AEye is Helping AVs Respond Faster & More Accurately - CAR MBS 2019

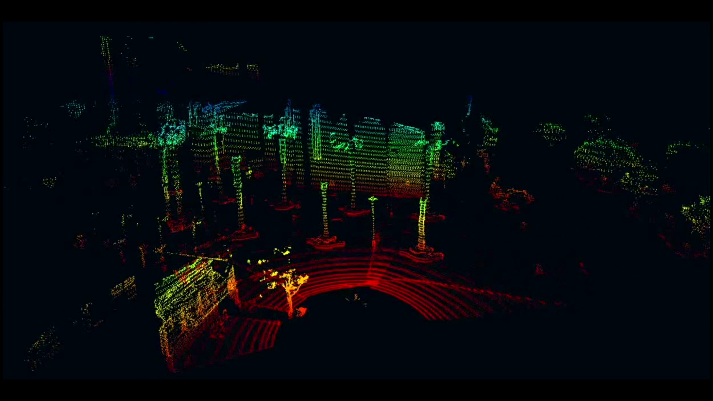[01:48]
And once you define something as a potential thread, you can go back and revisit it in a three thousandths of a second so that we're able to build up much more intelligence around what's valuable,
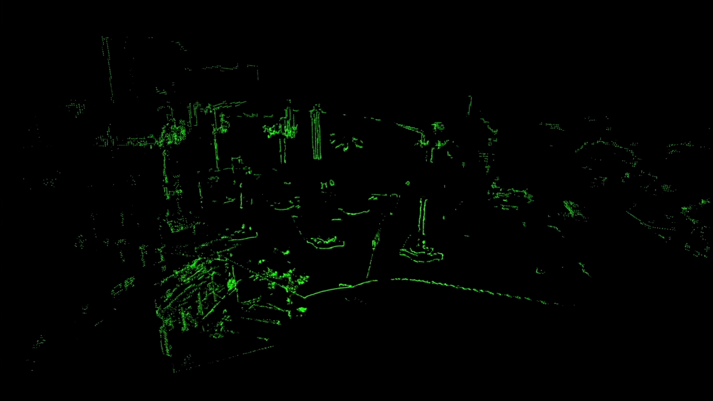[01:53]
what's important, and what isn't important within the scene much more fast, much more quickly.
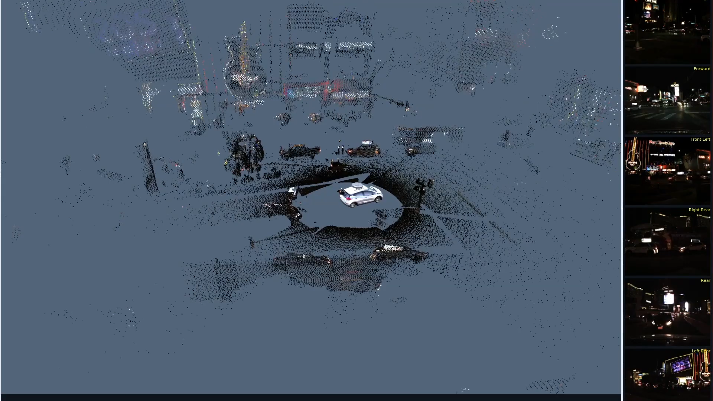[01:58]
Now, we also combine that LiDAR with a camera.
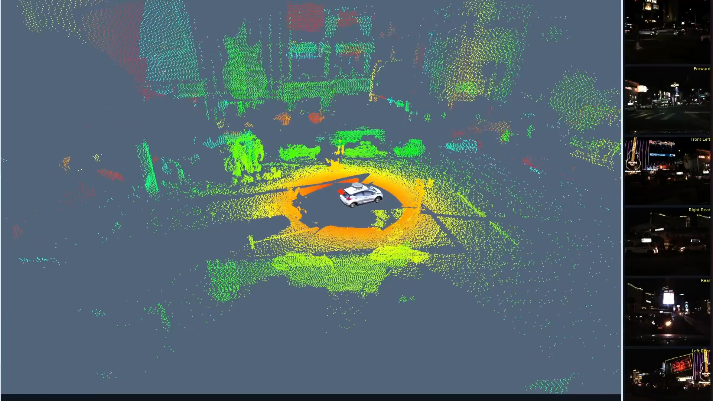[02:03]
So we have the ability of mapping every pixel in
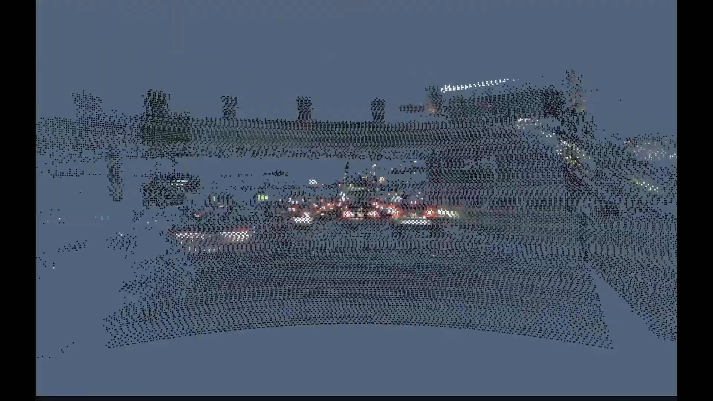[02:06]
the 2D camera to every
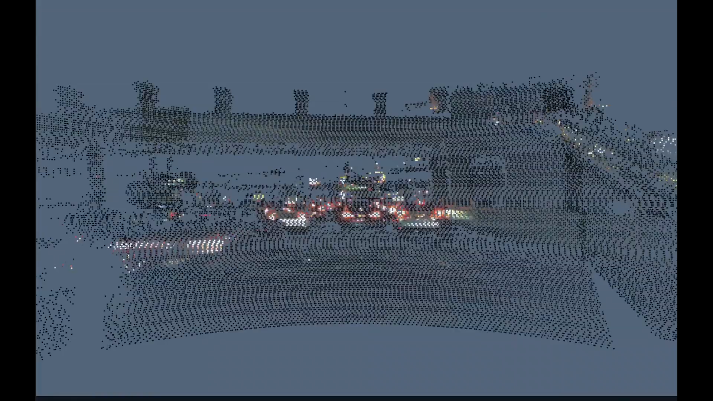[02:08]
voxel in the 3D LiDAR to create what we call dynamic pixels. And so what is dynamic pixels?
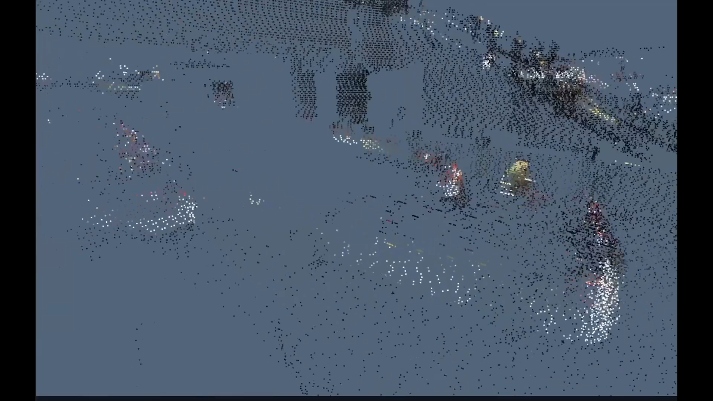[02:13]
Well, dynamic pixels basically lets you say we have an RGB from the camera, so we have true color,
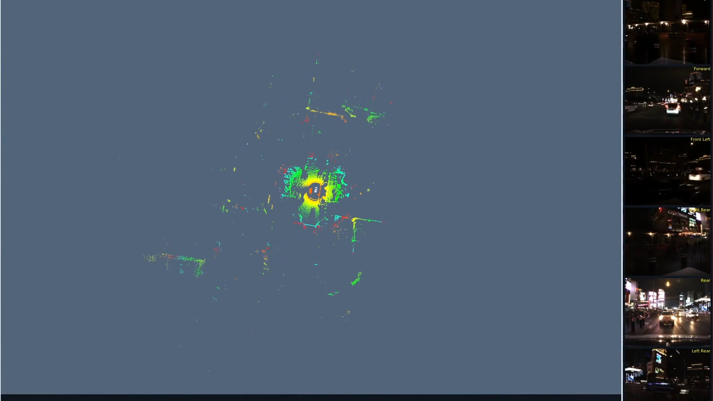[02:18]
and we have XYZ from the LiDAR, so we have the geometry.
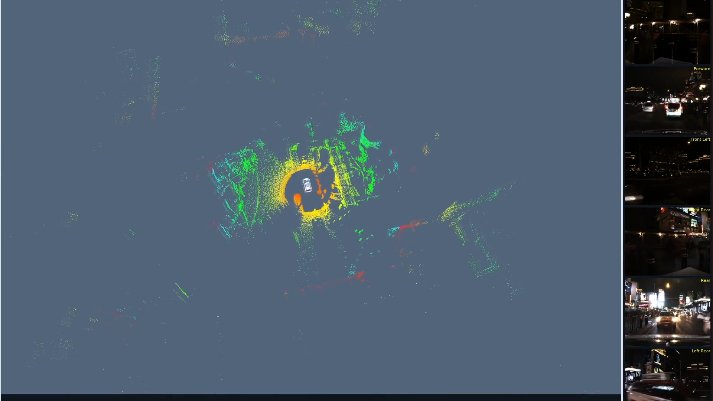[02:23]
So now we have XYZ RGB within one data type. So what? What does that let you do?